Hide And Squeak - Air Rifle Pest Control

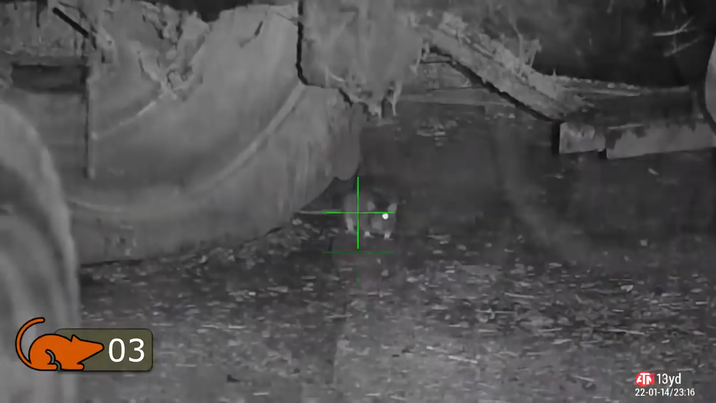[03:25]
Knows your neighbour. Down he goes.
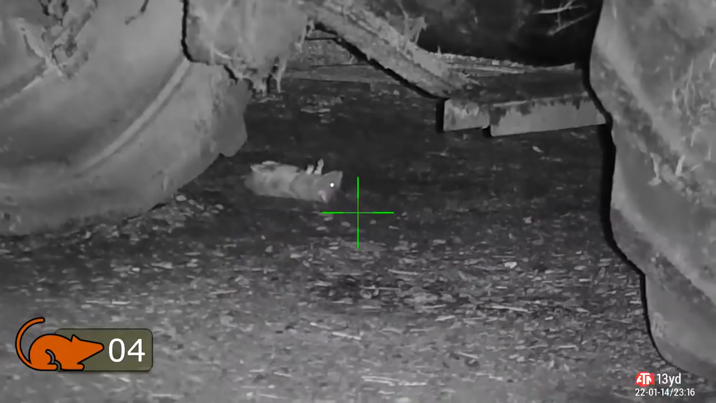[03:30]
This one won't turn around so I took the pellet in the back of his head.
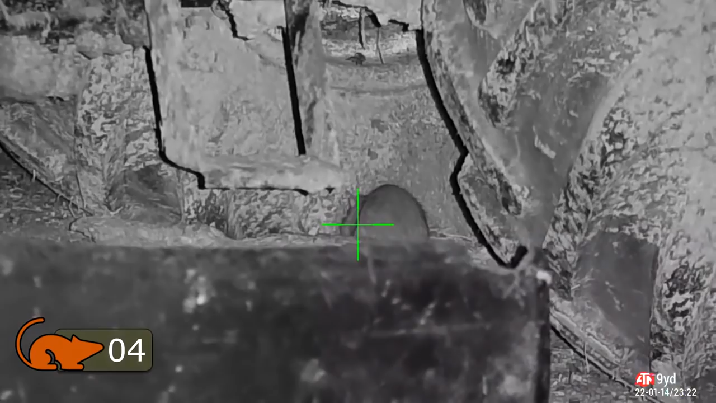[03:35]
Kicks off the tractor with nerves.
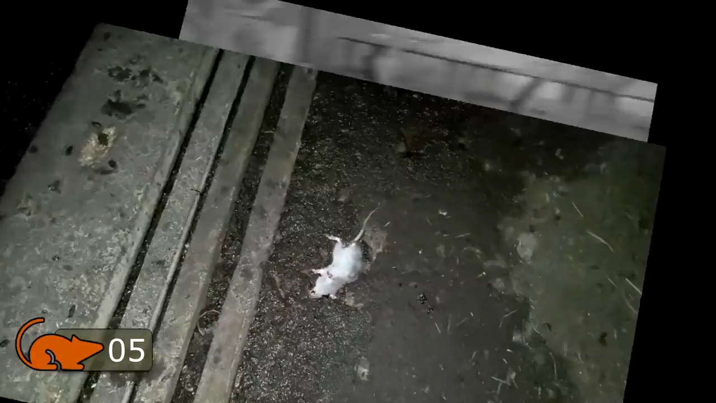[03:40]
Lands on the deck. Beautiful. Nice easy pick up. Back on that old tractor in the corner.
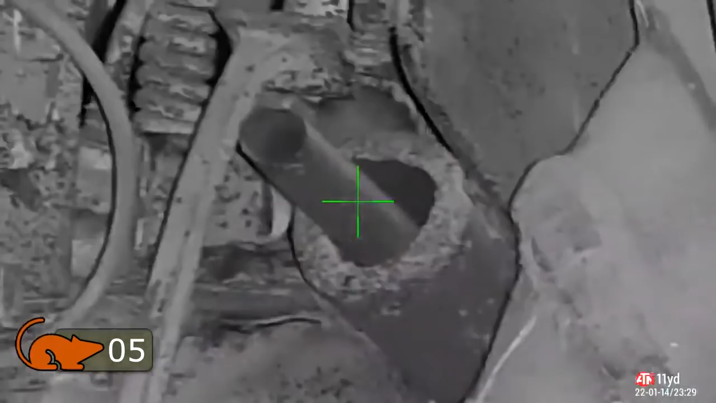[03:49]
And got two fat lads wandering around.
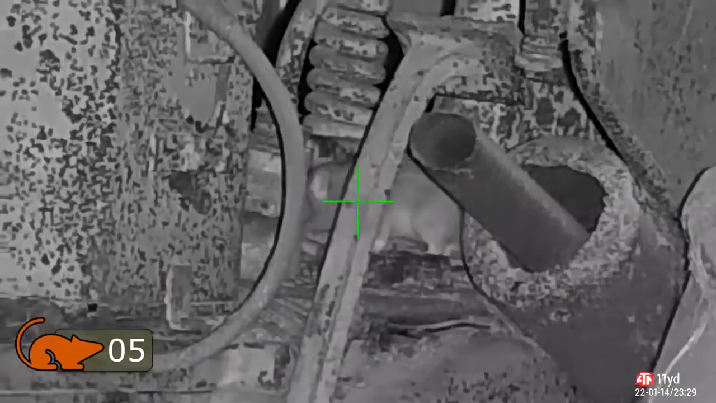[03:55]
I want at least one of them tonight.
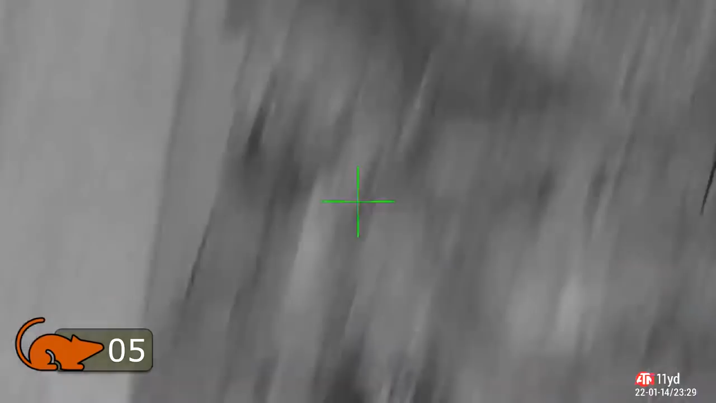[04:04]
I'm going to break at least one of them.
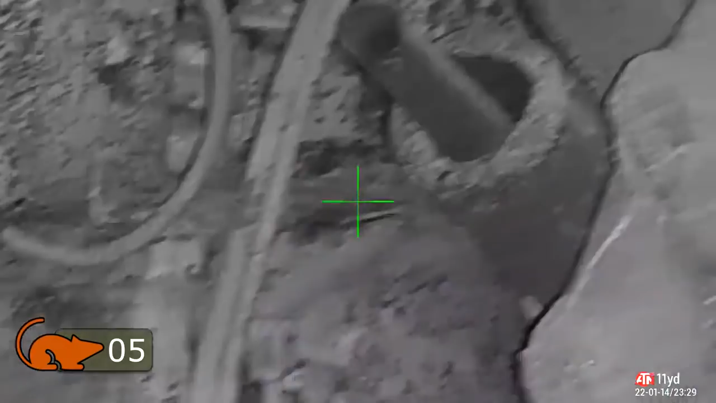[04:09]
They're not coming out into my little kill zone there. But it doesn't matter.
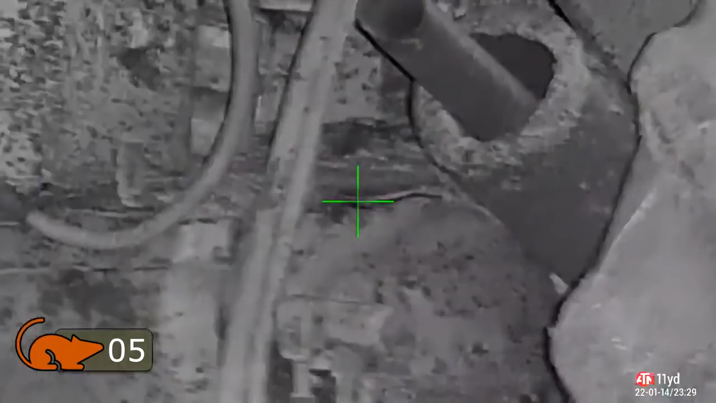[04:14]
Because I spot the glow of his eyes in the infrared. Tucked away there. Moves just at the wrong time. Get a high body shot. Doesn't like that. And he wanders off.
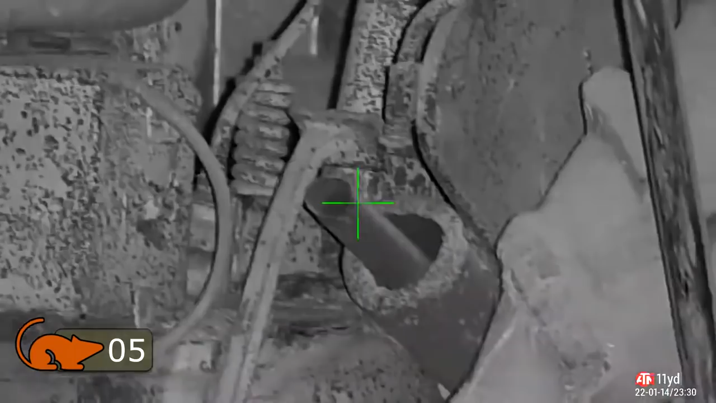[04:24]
Comes back out. Shot two.
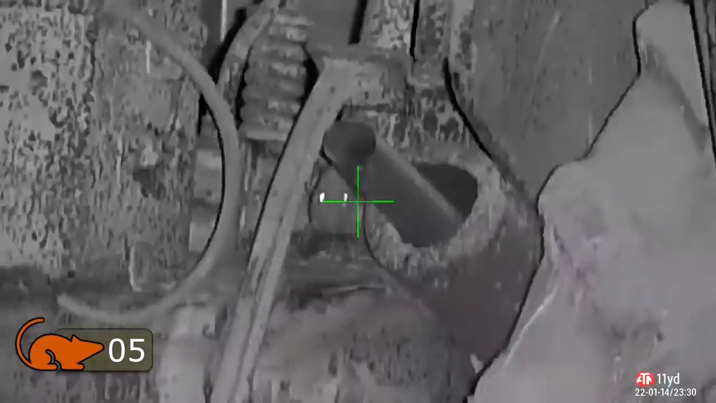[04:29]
Pretty sure that's got him. But send an insurance shot.
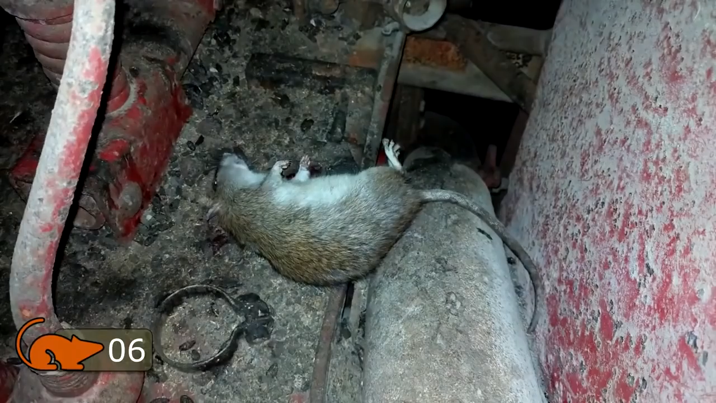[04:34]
Three shots to get that one down. But it went down in the end.
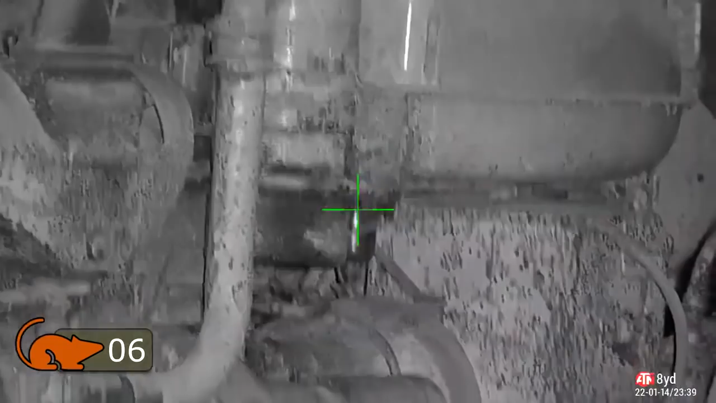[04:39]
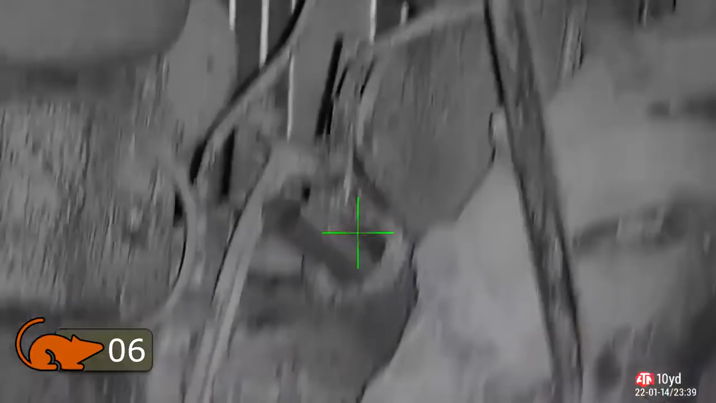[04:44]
Here's his mate looking for him. Too late. You could have joined in.
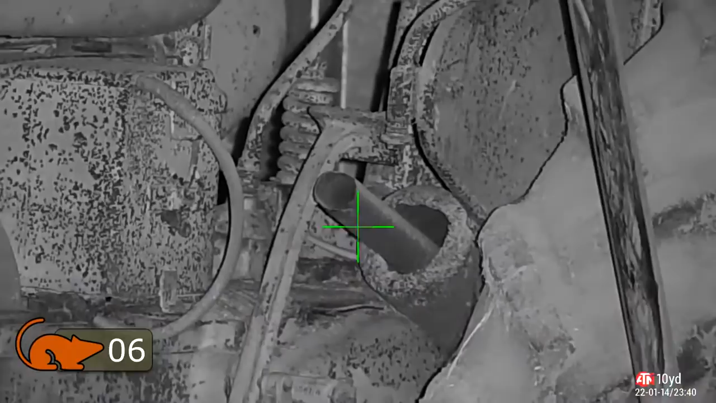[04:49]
You could have had a pellet too if you stood still long enough.